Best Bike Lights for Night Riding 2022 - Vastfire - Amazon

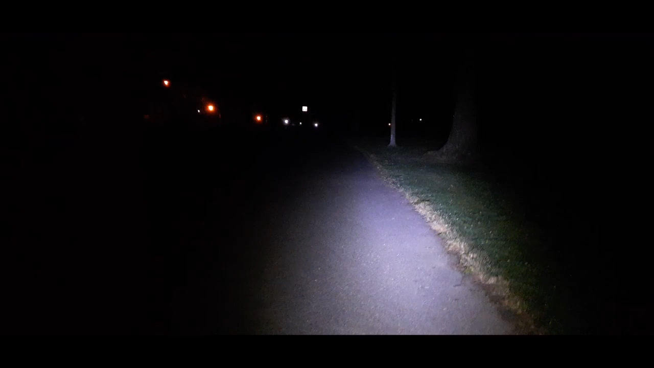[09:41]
this is high and this is on the center beam again this is pretty white uh go to medium as you can see it does that slow dim i'm gonna go to low it's a lot more